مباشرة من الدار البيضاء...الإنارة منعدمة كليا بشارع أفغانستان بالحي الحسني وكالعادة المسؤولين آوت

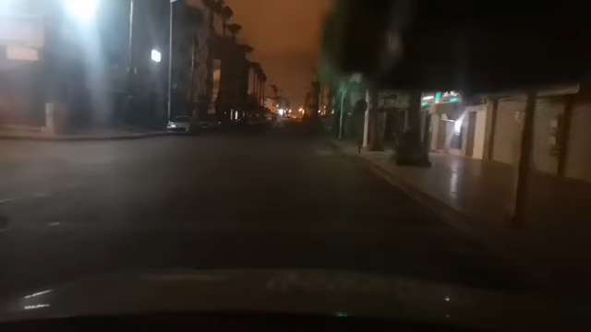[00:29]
وكيف كتشوفوا معنا في هذا البث المباشر من مدينه الدار البيضاء وبالضبط من شارع افغانستان بالحي الحسني، والصوره ابلغ من اي كلام. الاناره العموميه منعدمه تماما بهذا الشارع الرئيسي، واللي يعني كيدوزوا منه الماره السيارات، كل شيء تقريبا كيدوز منه. كتشوفوا الوضع كيفاش داير.